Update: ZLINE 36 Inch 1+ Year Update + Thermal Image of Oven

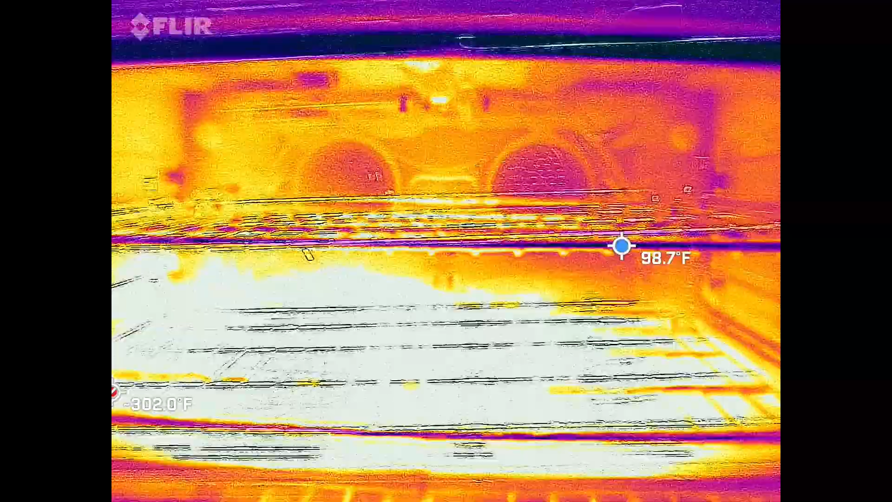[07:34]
But, yep, it seems like this top right corner is a little,
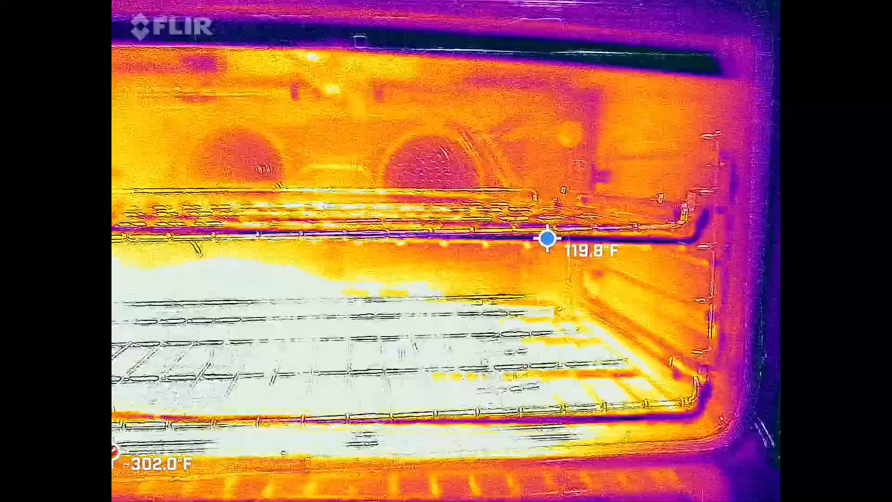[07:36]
uh, in need of heat there.
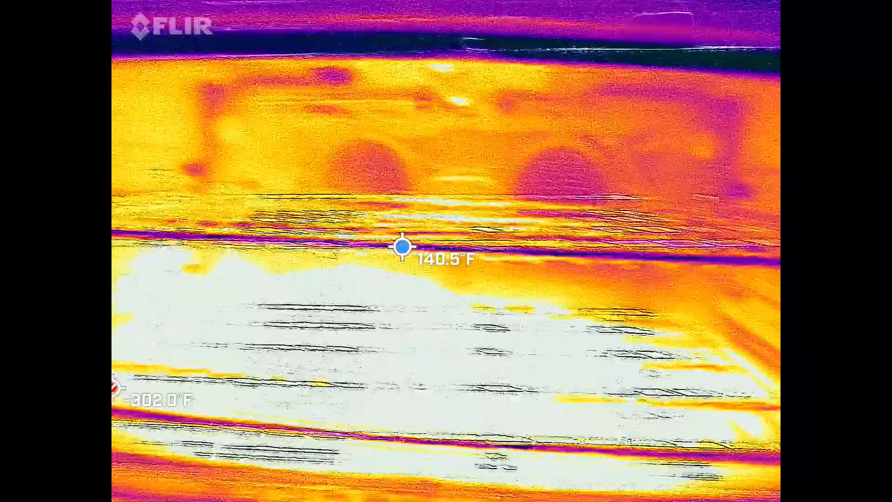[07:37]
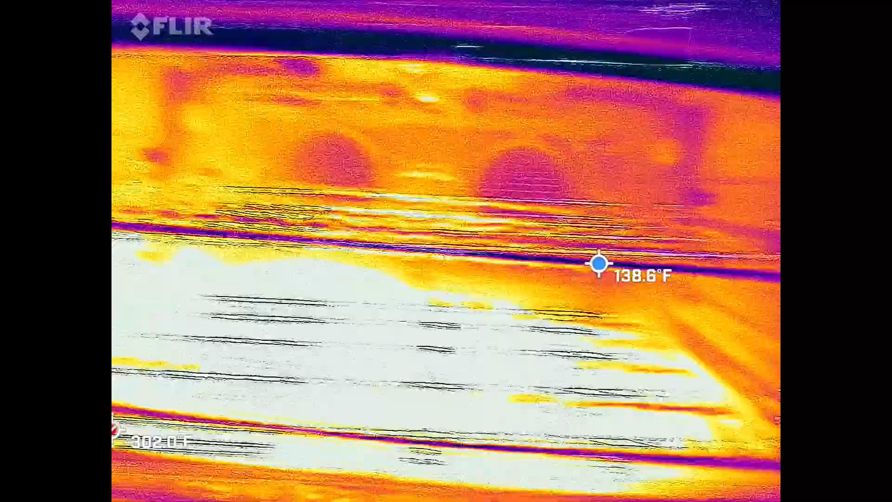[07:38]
So, it is a little uneven.
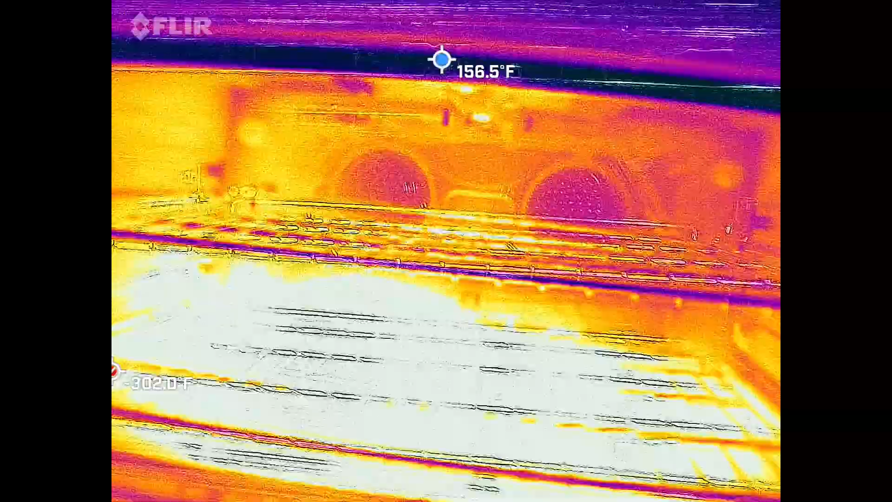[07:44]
that gives you a good idea of the profile for this range.